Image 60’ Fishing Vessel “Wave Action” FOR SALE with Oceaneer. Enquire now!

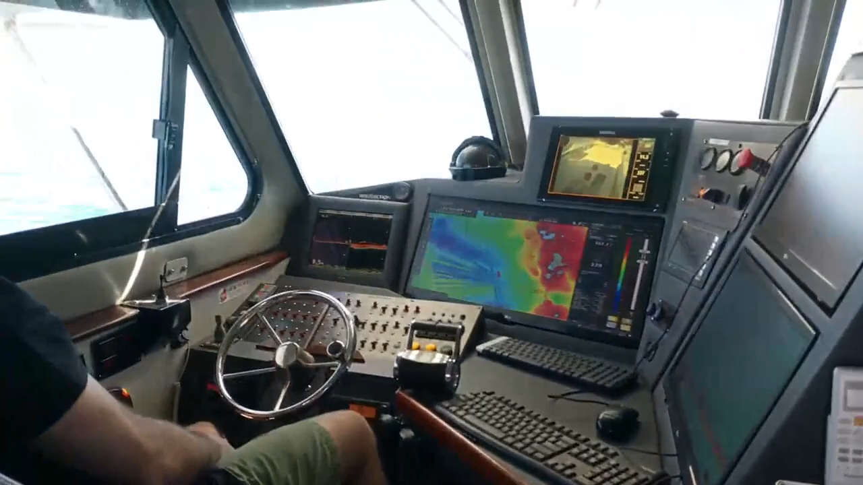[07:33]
showing the array of electronics it's brilliant to work from you can see the deck camera there on the sim rad back seat time zero and the two plotter programs on the on those two monitors if you've got any particular spec you boat with we can definitely help you with that